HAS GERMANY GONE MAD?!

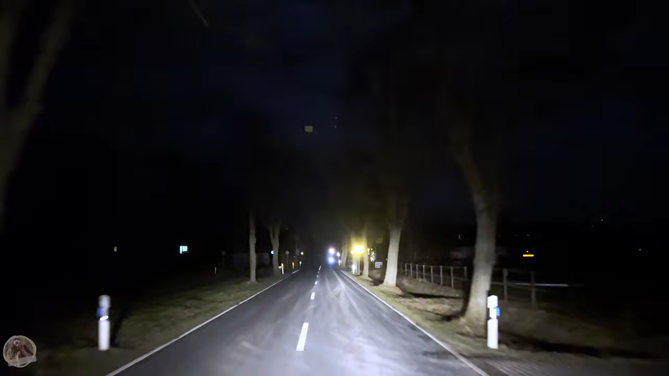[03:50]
But today I found myself in the perfect place to show you that also as far as trees and Leichen are concerned,